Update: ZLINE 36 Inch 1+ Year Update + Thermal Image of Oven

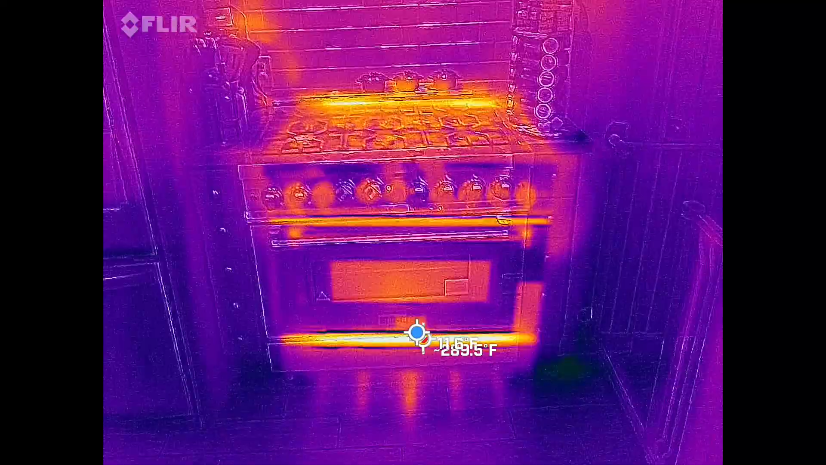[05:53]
All right, folks. So, here is the thermal image camera, uh, that we have. Uh, and as you can see, it seems like the hottest spot is right below the oven door there. Um, so, it's actually not blowing any air from down there.
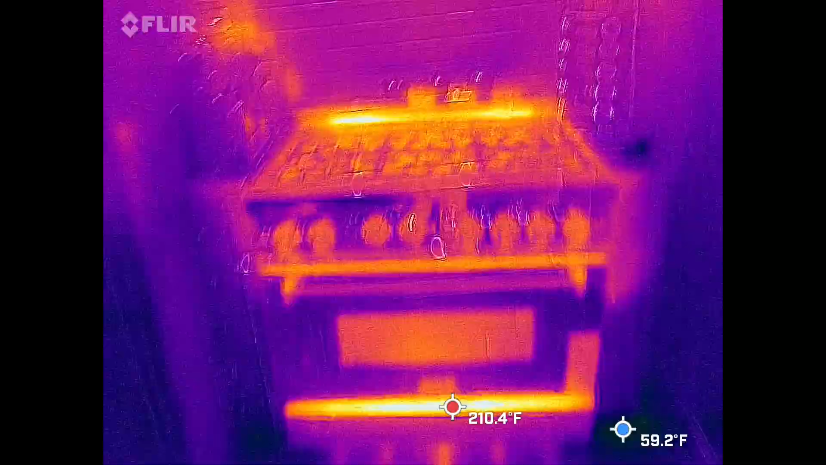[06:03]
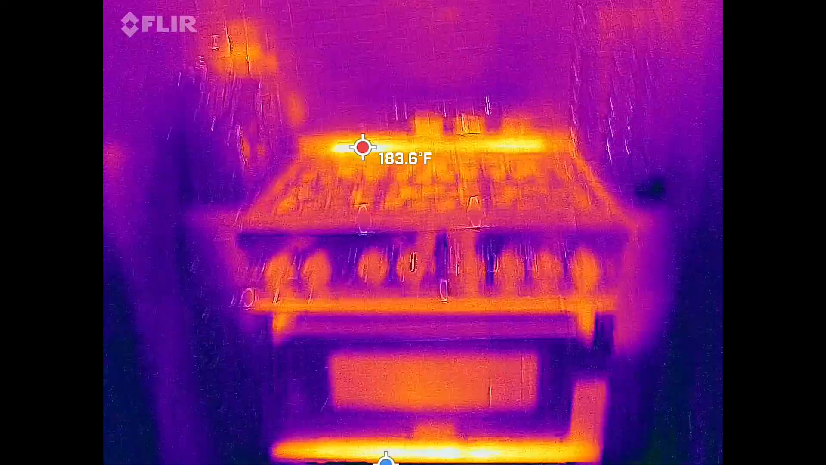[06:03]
Where the air comes from is actually right here.
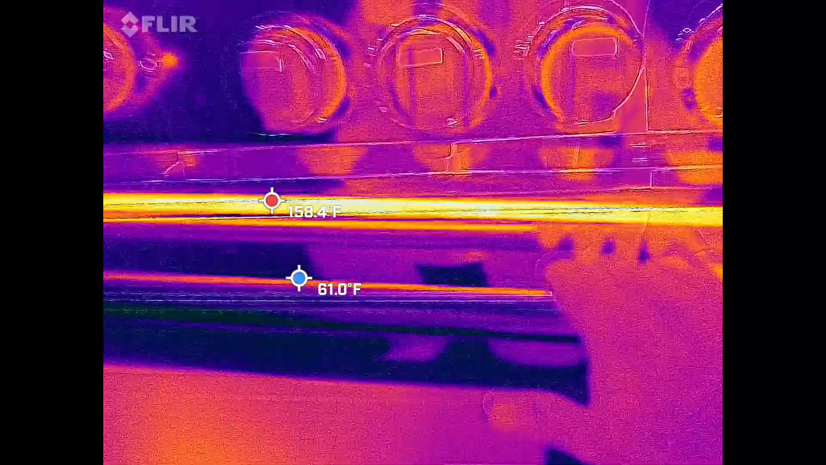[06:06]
Um, and if we point to our, uh,
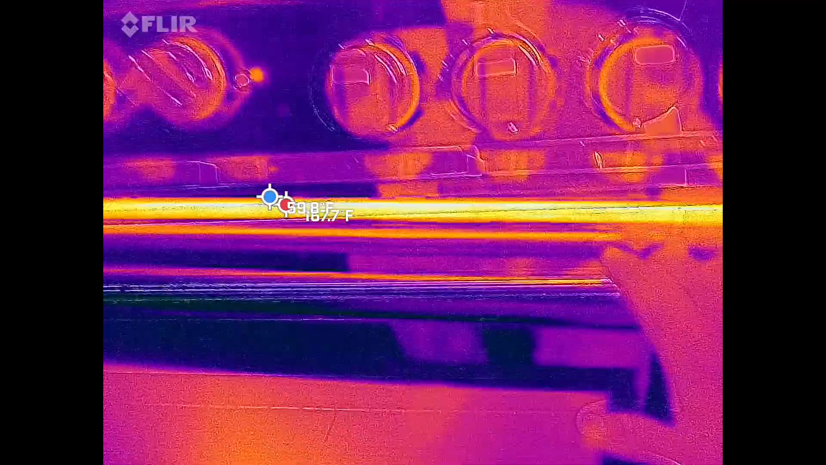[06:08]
camera here,
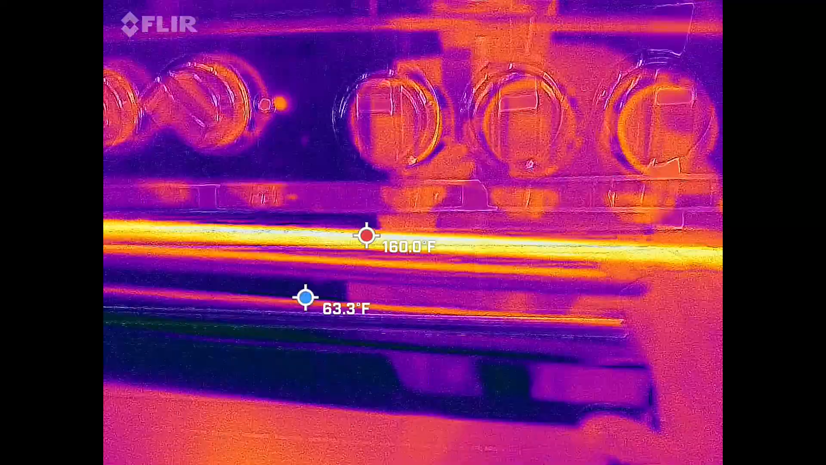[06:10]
it seems to indicate that the temperature coming off of this thing is about 100 and, about 160 degrees, give or take. Uh, so, it is blowing out hot air at, uh, you know, 160 degrees Fahrenheit.
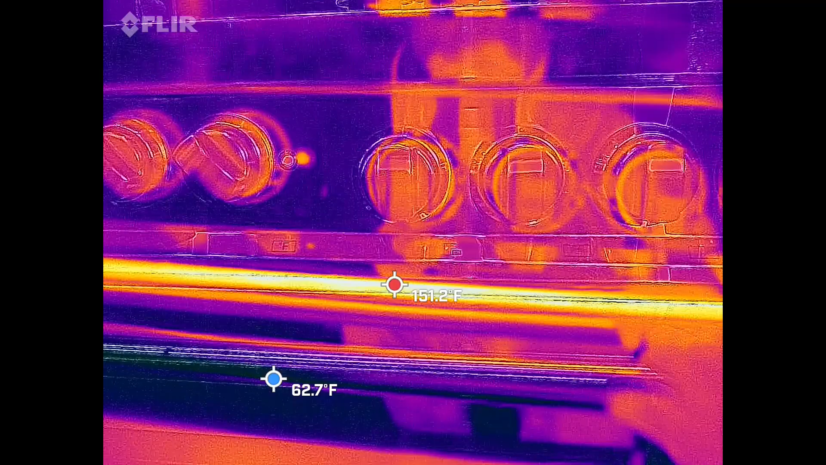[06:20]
Um, so, it's basically a heater at this point. Uh, now, the amount of air is quite significant.
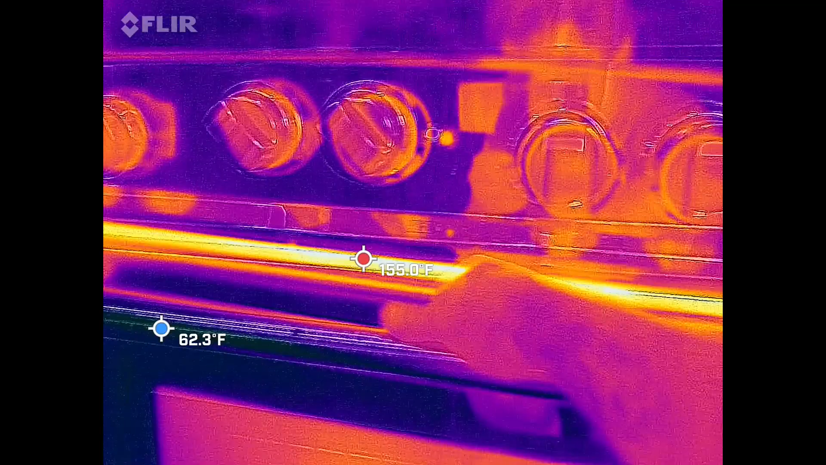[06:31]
I can definitely feel it. Uh, and if I leave my hand here for too long, Um, you know, it'll probably take a while to toast it. But, yeah, it will get pretty hot on my hand.
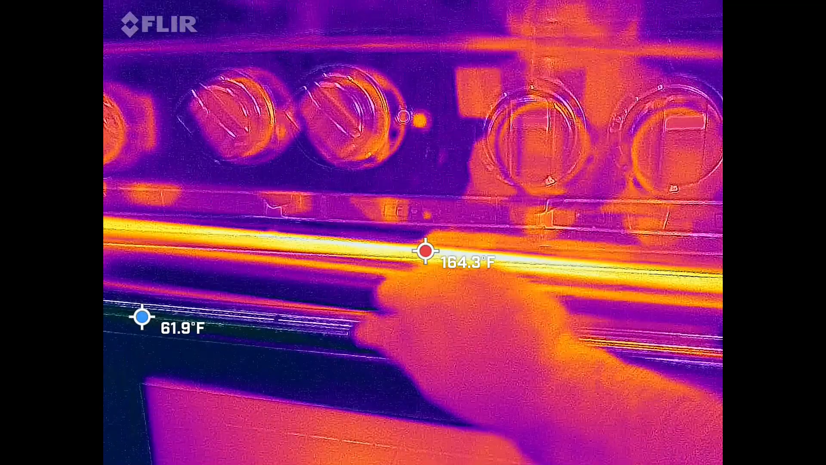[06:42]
So, let, just to kind of show you there. See that. You can probably see that on my hand. Uh, how much heat just came onto my hand there. Um, so, it is blowing hot air.
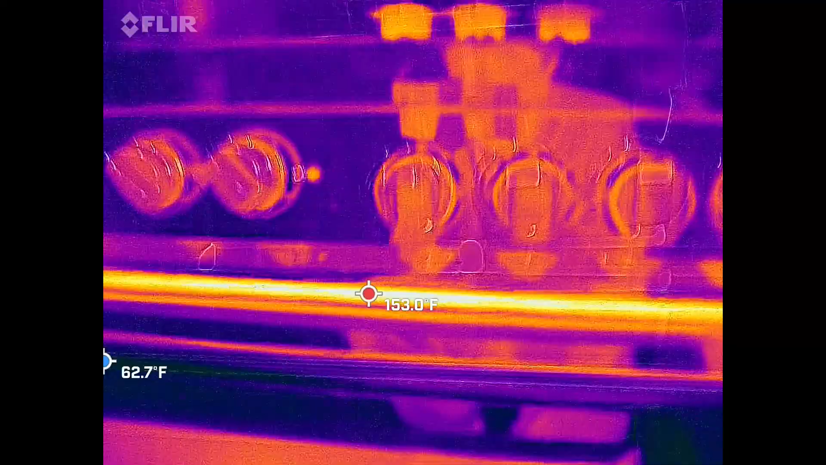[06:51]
It does do that.
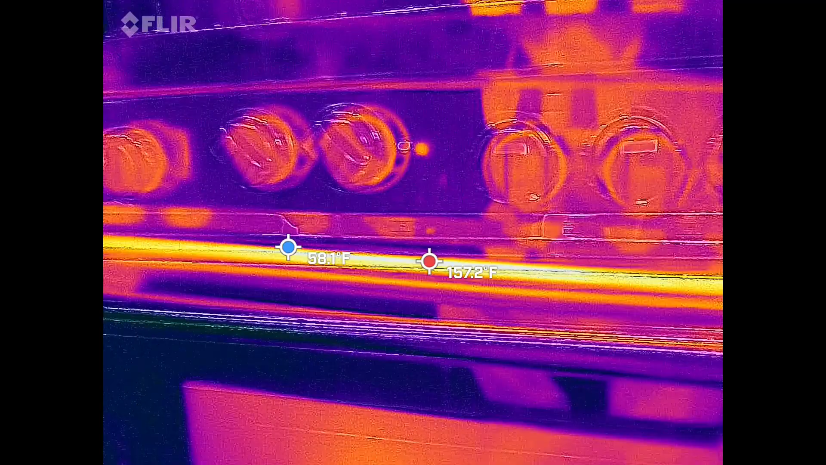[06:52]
And, as you can see, at 400 degrees, that's how much it gives off. So, you can expect this thing to blow that type of air.
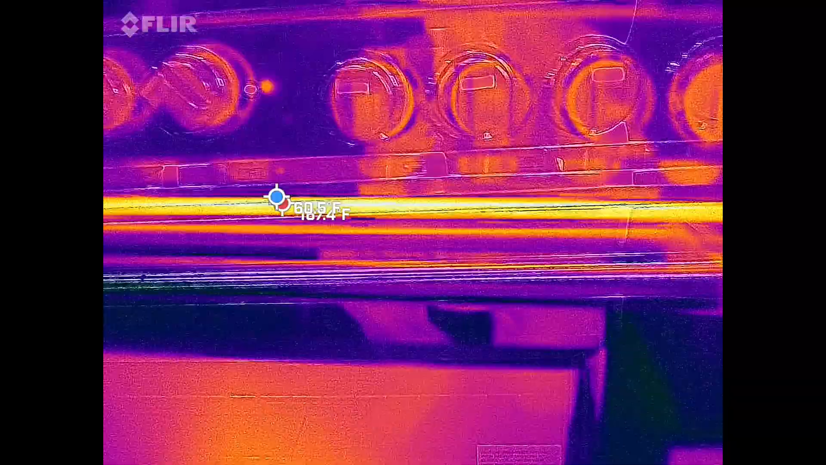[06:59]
Now, in terms of hot spots, are there any hot spots? So, this thing is preheated.